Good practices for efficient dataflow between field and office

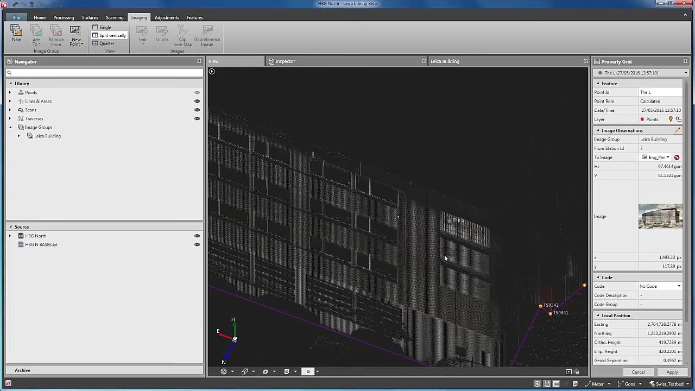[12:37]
Next we can import the areas of data that were measured by GNSS.
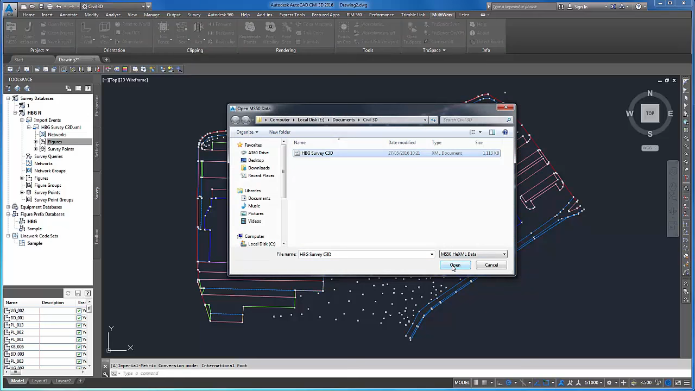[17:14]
Where we can use some of the regular CAD commands on the point cloud, as well as some special Multiworks commands for enhanced functionality.